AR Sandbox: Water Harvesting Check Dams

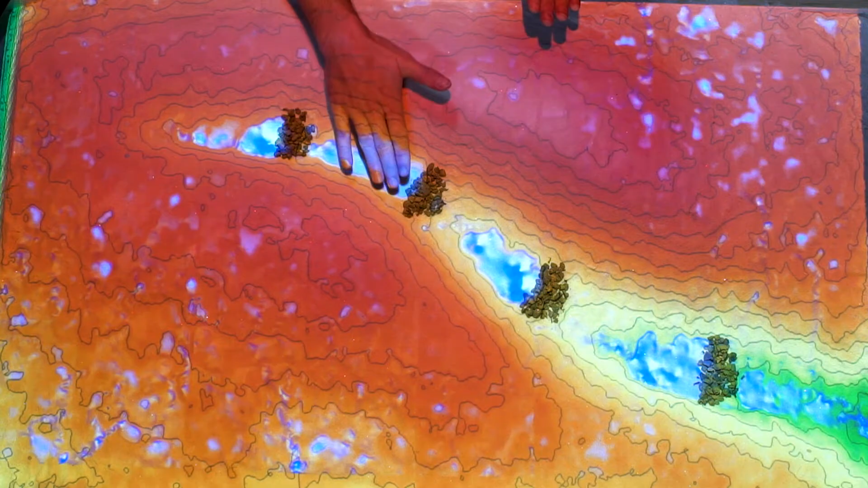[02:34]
I'm going to put in a little bit of silt that's built up that's washed in from the watershed here behind each of these check dams.
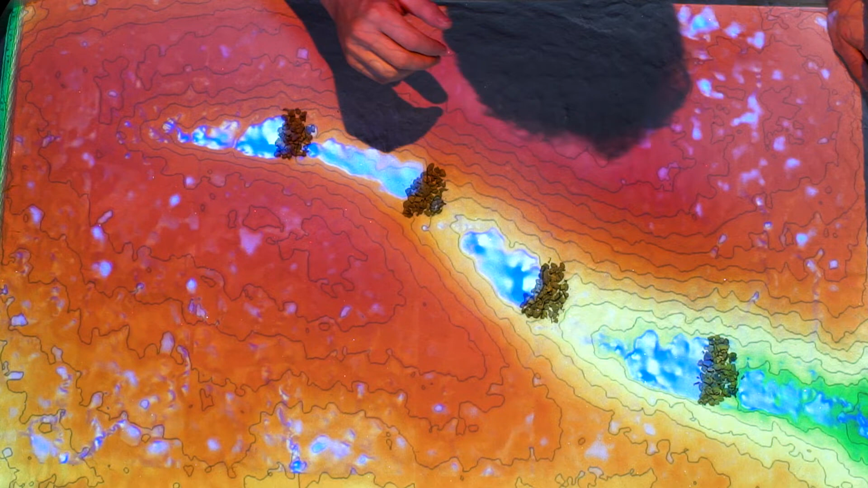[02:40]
So eventually each one of these check dams becomes a small terrace with a spongy core of silt and
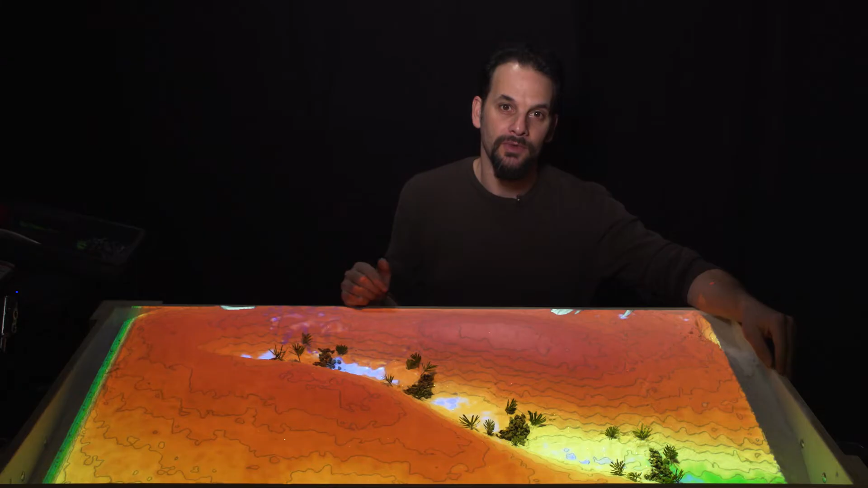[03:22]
starting to shade this water course and then dropping more organic